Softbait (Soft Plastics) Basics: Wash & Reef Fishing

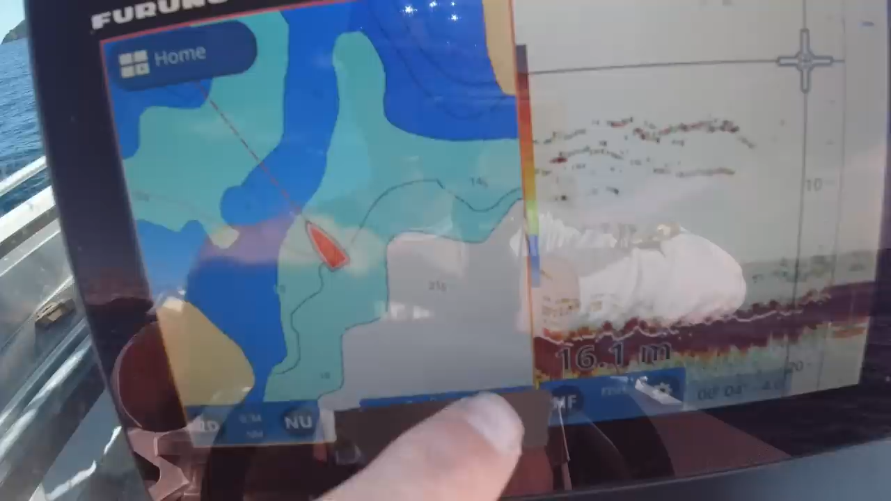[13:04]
On screen: depth 16.1 m
So what we've got here is we've got the tide running right through between these two islands here. So there's a lot of current coming through.
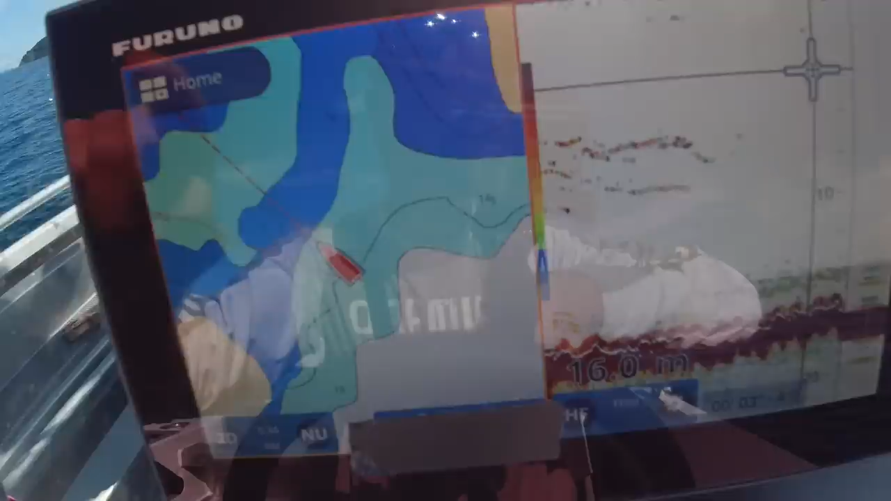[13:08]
On screen: depth 16.0 m
We've got this long reef creating a barrier.
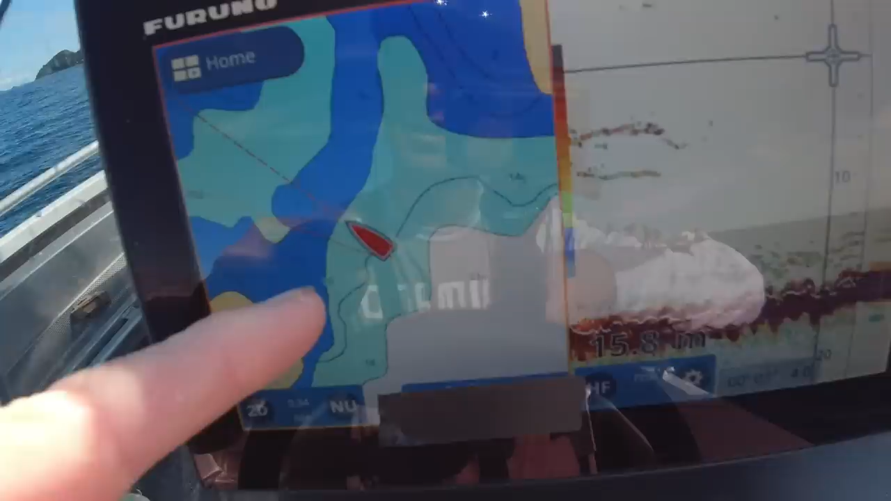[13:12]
On screen: depth 15.8 m
So I know the current's going to be hitting that and pushing up to the surface. So there should be fish feeding across here.
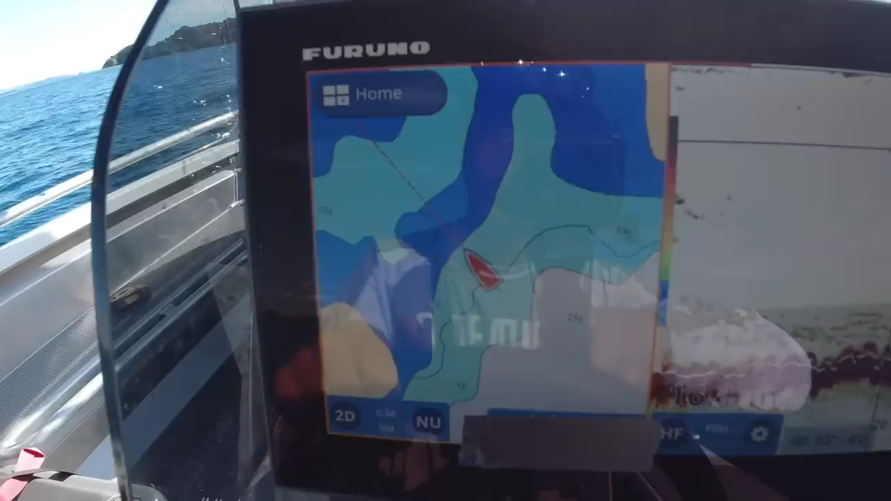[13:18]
So sort of use my sounder. And then if we look on the sounder side, here we go. We've got some marks starting now already just up off the bottom.
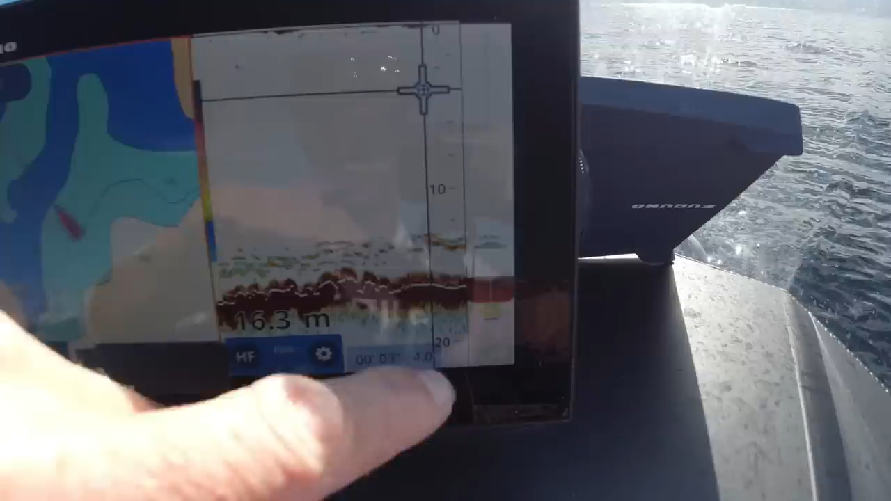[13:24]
On screen: depth 16.3 m
It's going to be snapper. Shores flicking away up there. And we're just going to try something a little bit different. Still using the same soft baits.